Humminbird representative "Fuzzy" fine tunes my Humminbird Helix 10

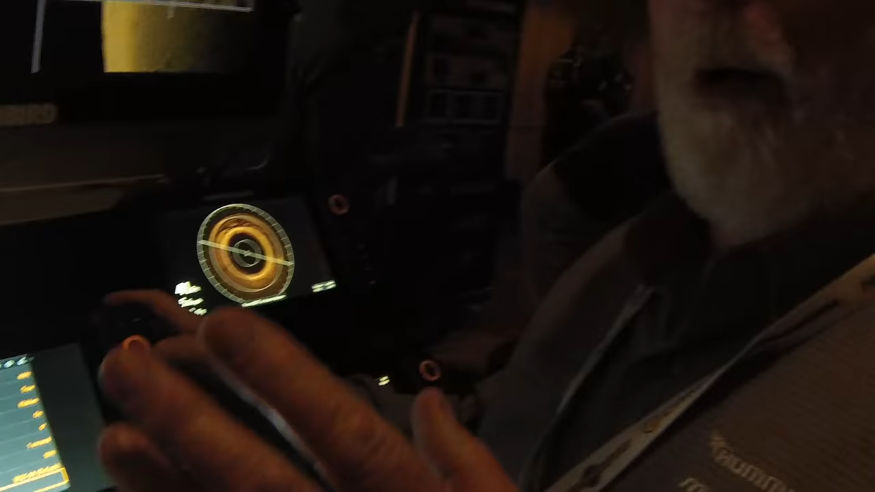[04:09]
So I'm always going to have an arrow on my screen to show me which way north is. If that's something that you need.
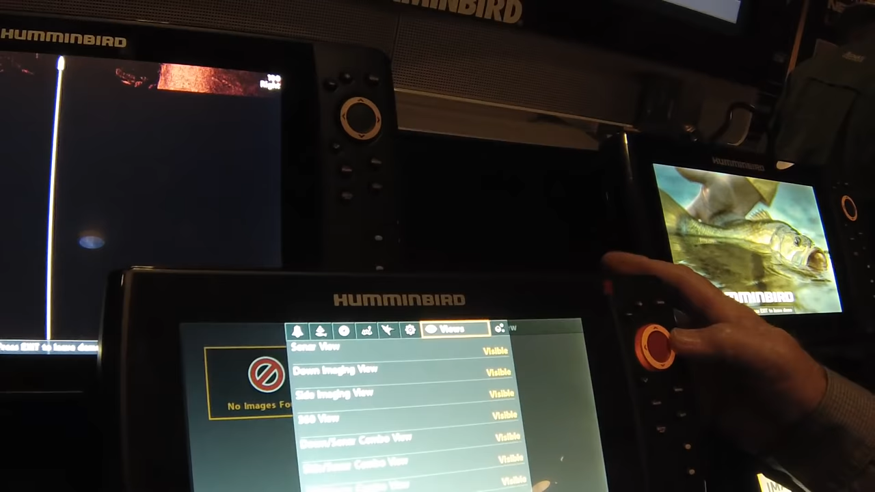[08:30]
You come to views. Something about views. If there's too many views, hide them. Like, sonar view, you want visible. Down image, you want visible.
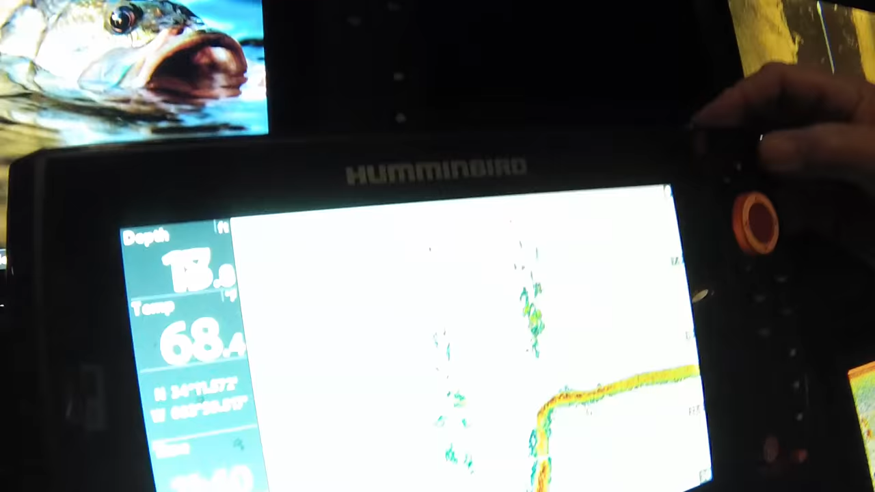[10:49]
if you go by a view and say, oops, I want to come back to that, if you hit the exit, it just backs up.
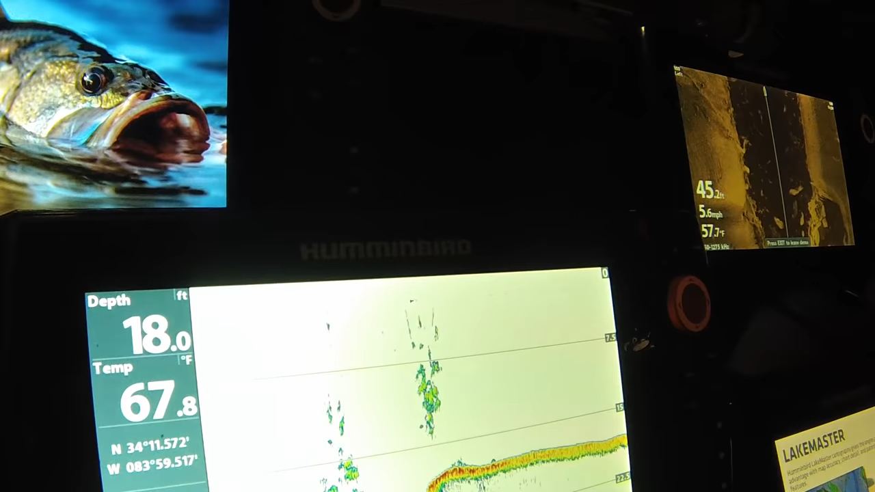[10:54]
Okay. Now, a lot of people say that screen's too broad, especially early in the morning. If you go in here and hit your own button, it pops up.
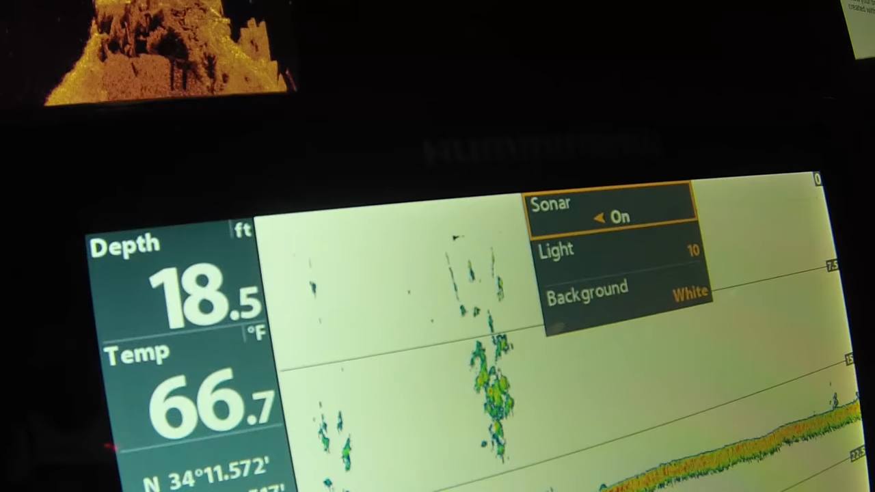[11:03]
On screen: depth 18.5 ft, water 66.7°F
I can come down here to the light and I can dim it. That's just one of them little shortcut buttons.
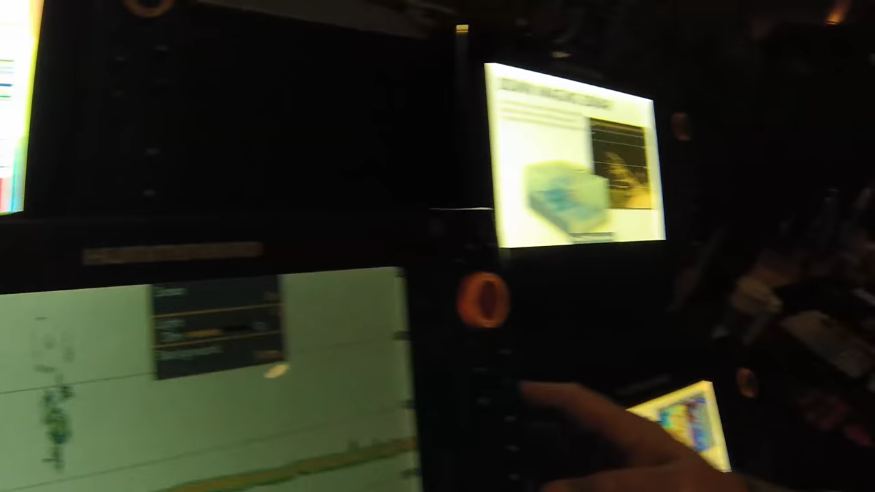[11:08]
Yeah.
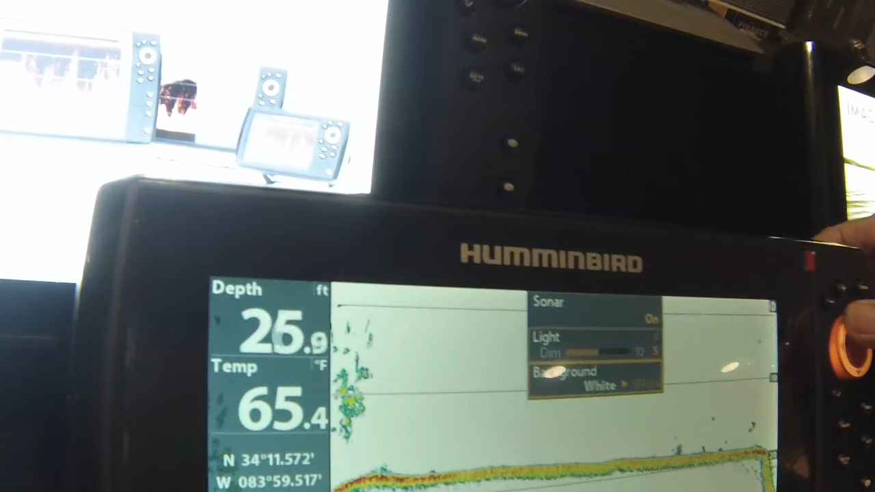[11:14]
On screen: water 65.4°F
Now, if there's anything else you want to change, you do it. You exit, you go back.
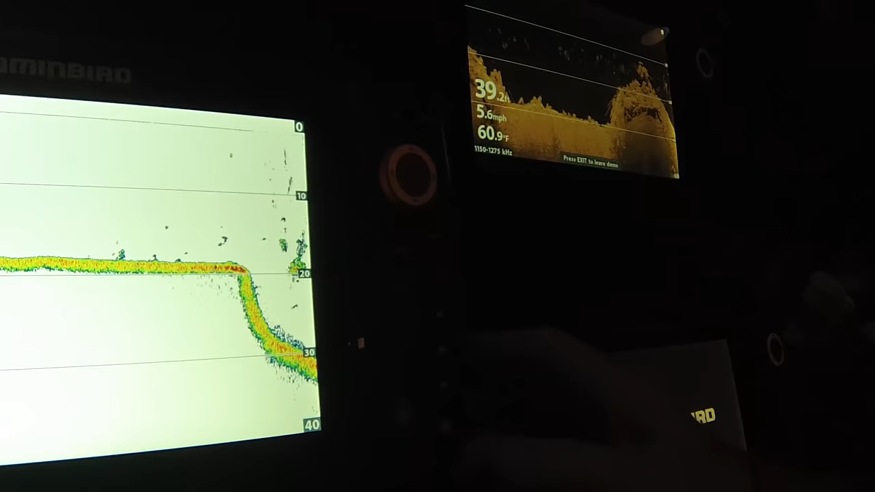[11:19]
On screen: water 60.9°F, speed 5.6 mph
That's about all. Now, I'll tell you except these three buttons are quick sets. Yep.
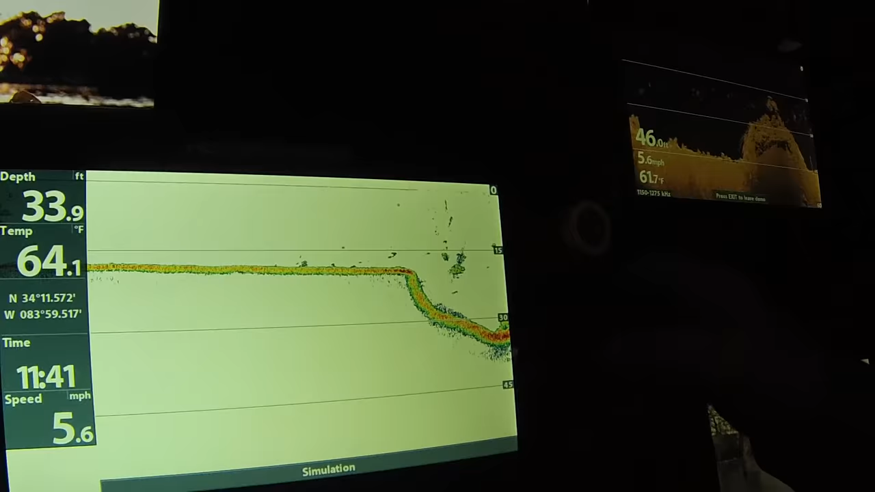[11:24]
On screen: speed 5.6 mph
They're already set. That's my side imaging. That's my regular 2D and my side imaging.
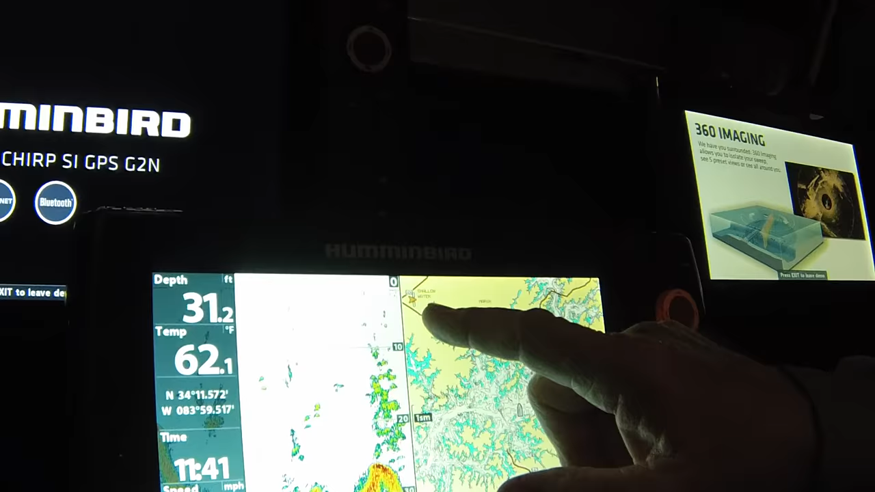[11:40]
On screen: depth 31.2 ft, water 62.1°F
That means that's the menu for that screen. So, now, if I come in here, I'm starting to zoom up.